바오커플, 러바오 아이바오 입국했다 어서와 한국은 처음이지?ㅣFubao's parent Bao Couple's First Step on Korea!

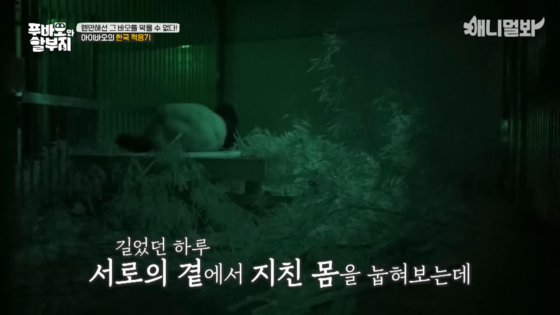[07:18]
이러면 통하지 얘네도 알지 왜 저래? 아이고 깼어요 낯선가 보잖아 낯선가 보잖아 오 다가왔어 어머